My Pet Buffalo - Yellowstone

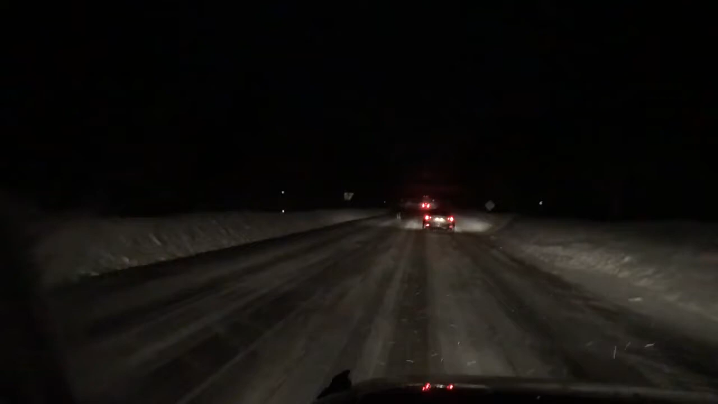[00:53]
So I don't know if you can see it, but there is a moose running along Travis's car. It's literally running in front of his car. No joke.
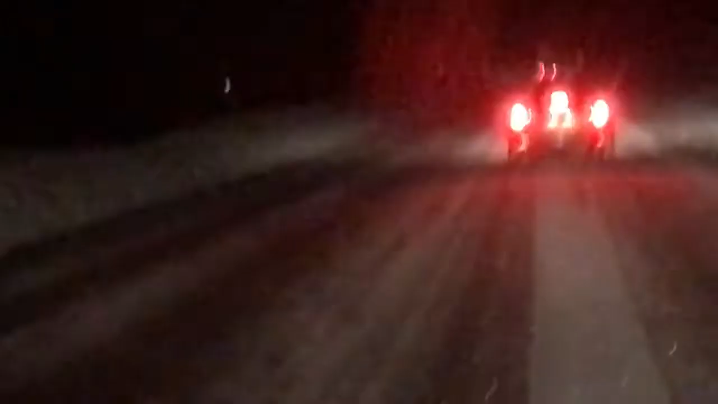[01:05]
That moose is going 20 miles an hour, maybe 30. Look at that thing, bro.